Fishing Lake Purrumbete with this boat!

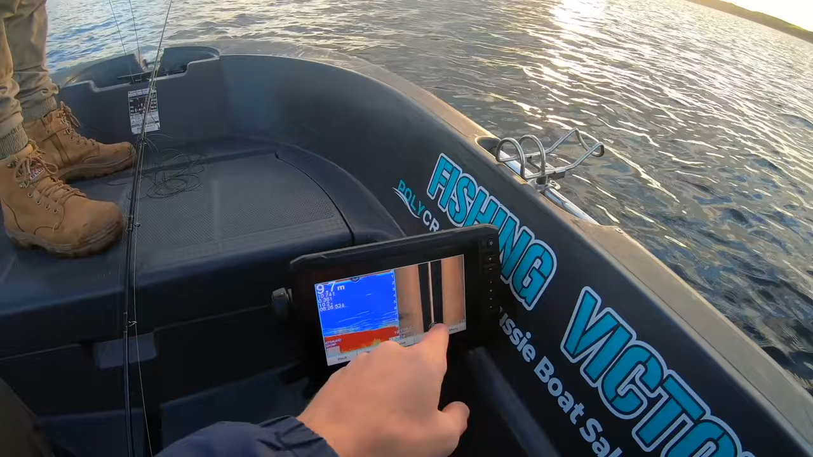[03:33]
Since we're still, obviously the mark's a bit bigger. But even on the side scan and the down scan, it is marking something. So see how we go throughout the day. This is where you want to be.